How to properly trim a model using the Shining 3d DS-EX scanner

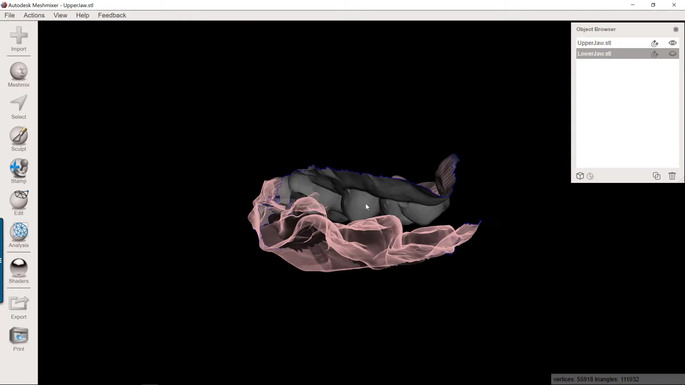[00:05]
Shining 3D DSEX scanner so I've shown in numerous videos how
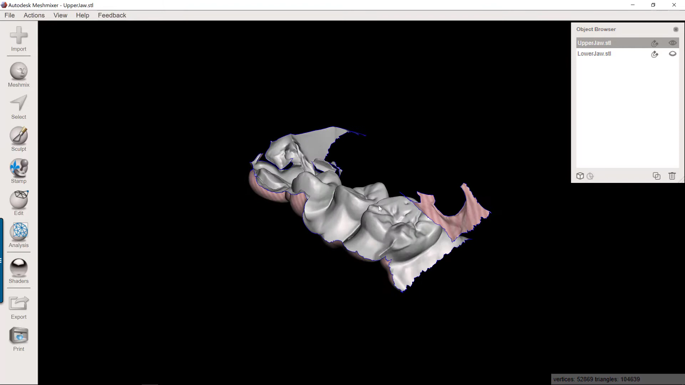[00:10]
I'm using this to scan my triple tray impressions and just sending that off to the lab and so
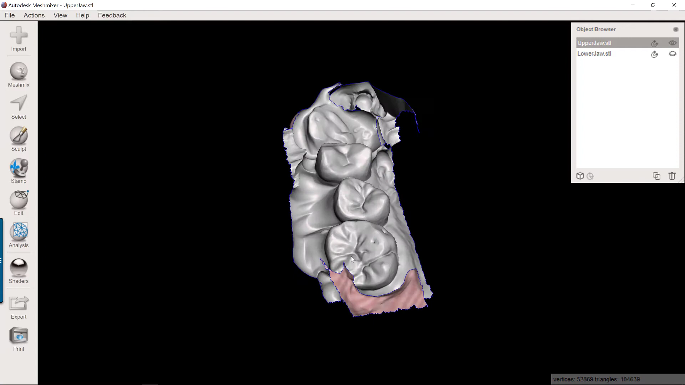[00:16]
I had a customer that has purchased it they're trying to do this and their lab was having difficulty doing it so the lab reported to them hey these scans are not
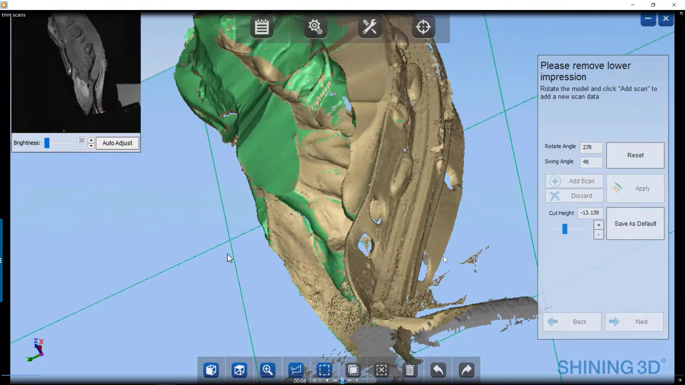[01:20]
scan time on these triple tray impressions is five to seven minutes or so so it's scanned one side
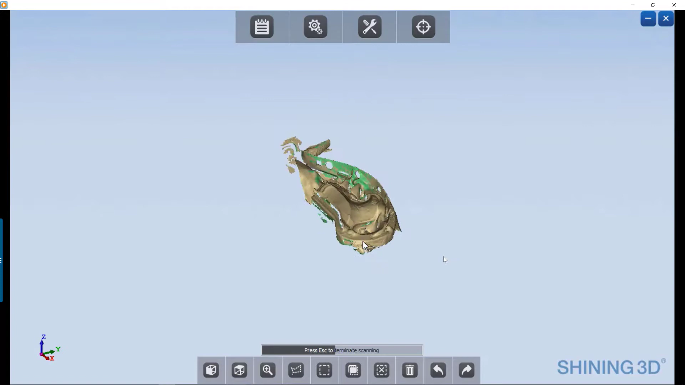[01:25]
now it's scanning the opposing and now you're going to see that the software will stitch these two together
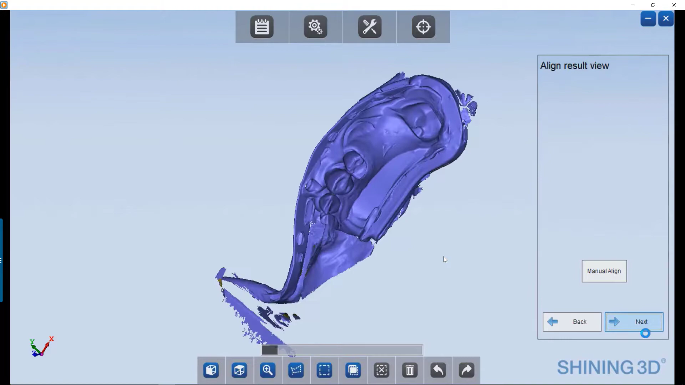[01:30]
so here is the upper and lower scan stitched and this is where you
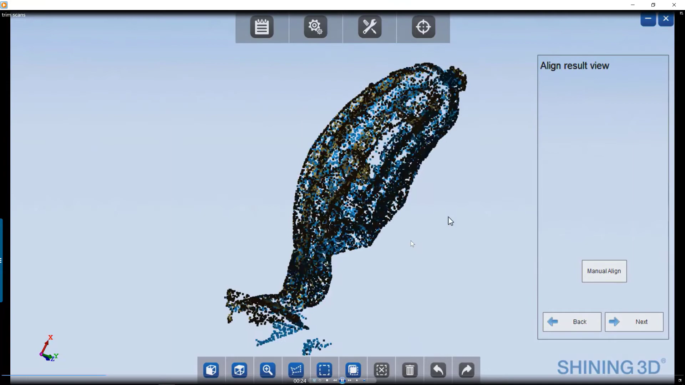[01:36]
know the the problem was for this individual is that from here you need to now
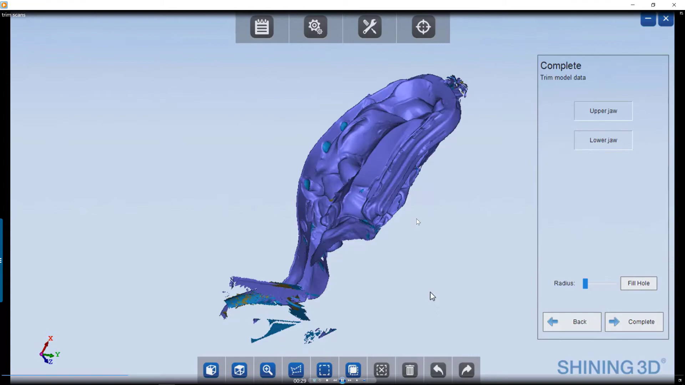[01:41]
begin trimming this data down so if you look I'm going to go down to the little selection line and then if you hold down shift you can encircle areas of
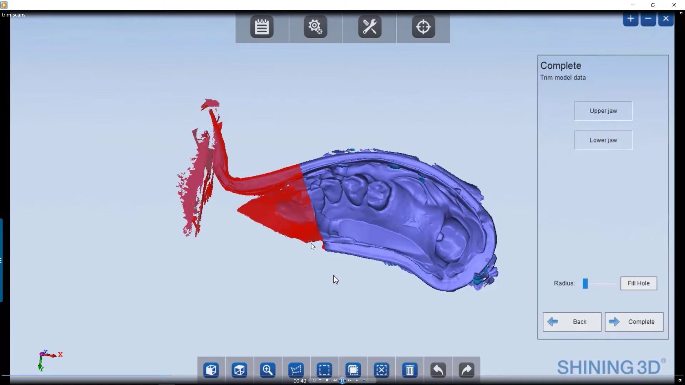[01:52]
this that you want to delete and then just push delete on the keyboard and what I'm going to do is I'm going
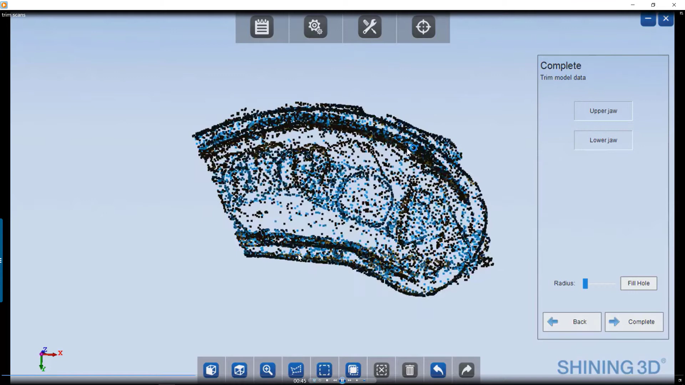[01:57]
to do that all the way around the entire impression because all of that buckle surface all of these areas where the two models
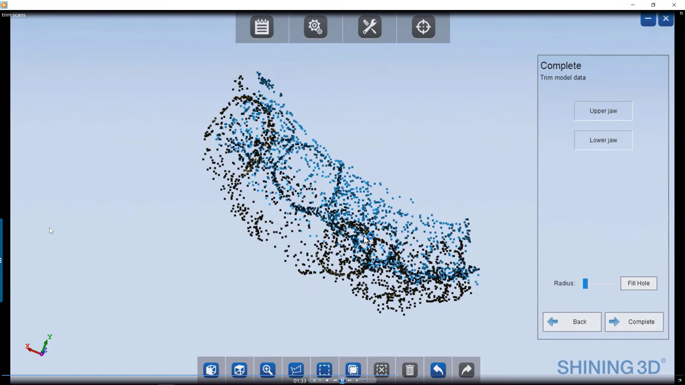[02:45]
to one another okay so I can look again from the buckle any of that excess area where this is where I'd cut it with the
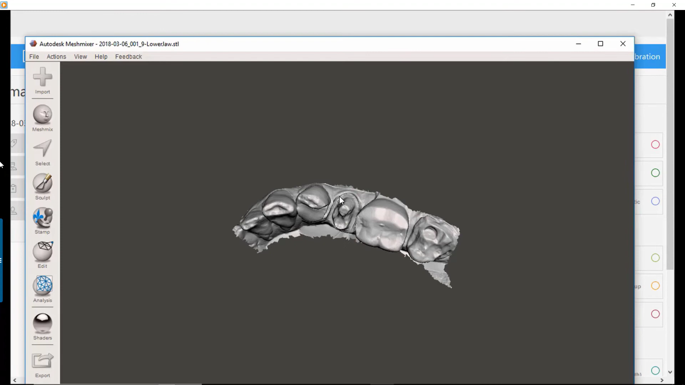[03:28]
these up in mesh mixer just to show what the scan looks like in an outside
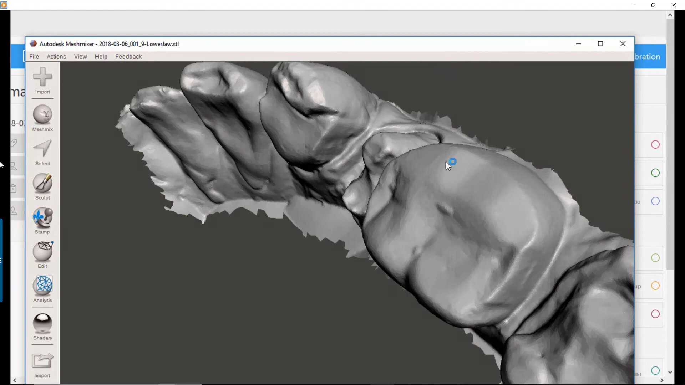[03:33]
program and once again the lab ought to be able to do this and import both of them
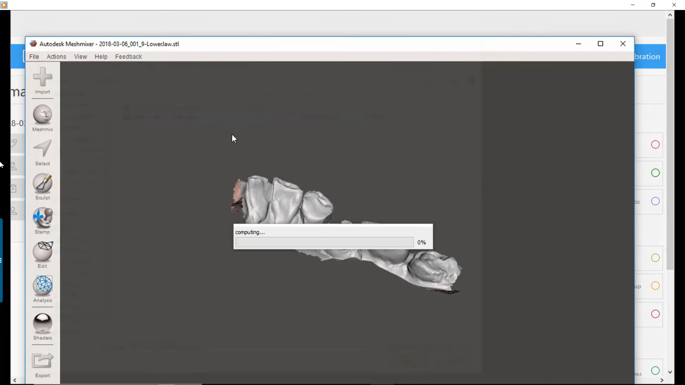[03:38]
when they grab the other one it should already be saved in the proper occlusion but it doesn't have that
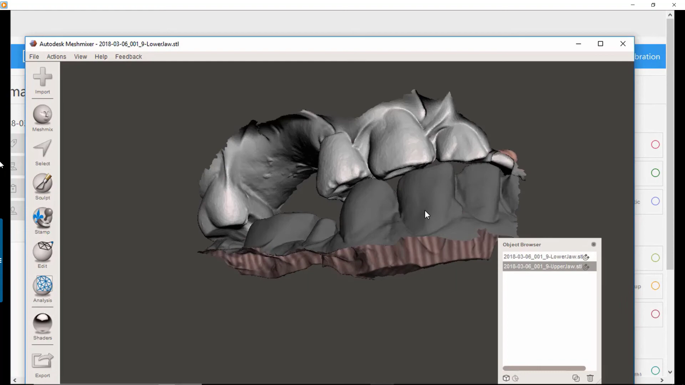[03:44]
excess noise and data around it that's going to obstruct the view so point of